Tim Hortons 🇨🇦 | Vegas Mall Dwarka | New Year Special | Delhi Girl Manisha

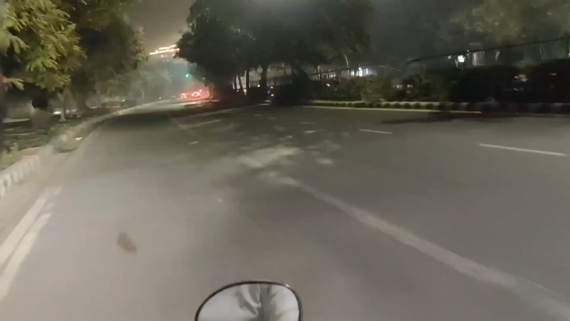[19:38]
ओके देखो सुनसान, जाते वक्त इतना ट्रैफिक मिला था, आते वक्त उतना ही खाली रोड मिला है।